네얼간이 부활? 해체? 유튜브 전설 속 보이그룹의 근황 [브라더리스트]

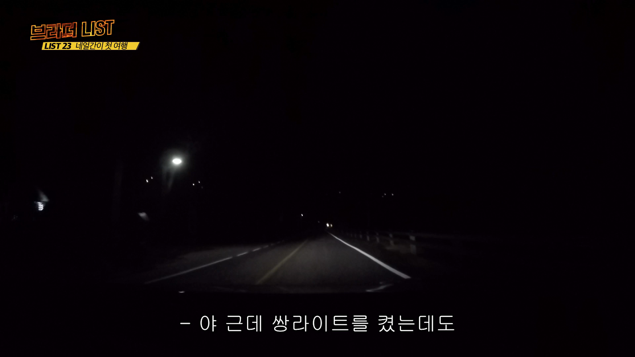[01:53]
야 근데 이거 쌍라이트 켰는데 이렇게 잘 안 보일 수가 있냐? 쌍라이트 켠 거야 지금. 어 이거 봐봐. 와. 안 보이잖아. 왜 이 산골짝 이 외진대로 우리가 가야되나. 갑자기 기름 있지? 기름이 어디서 멈춰져가지고. 우리 삼아 친구예요. 하하하하. 야. 누구 히치하이킹한다면 그냥 가라. 형 여기 너무 무서워.